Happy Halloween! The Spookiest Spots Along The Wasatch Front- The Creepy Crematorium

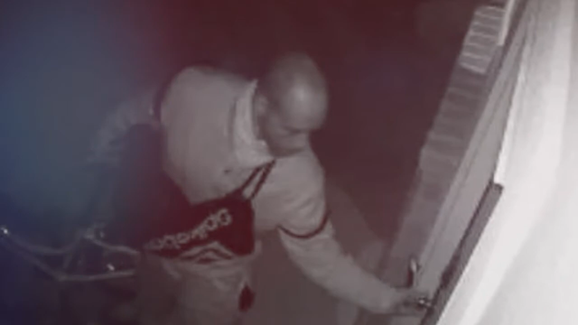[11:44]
Police say this man was caught on surveillance video while trying to break into a home in Draper about 2 a.m. Sunday. They believe he later stole a neighbor's car. Anyone who recognizes this hapless bozo is asked to call police at 801-840-4000.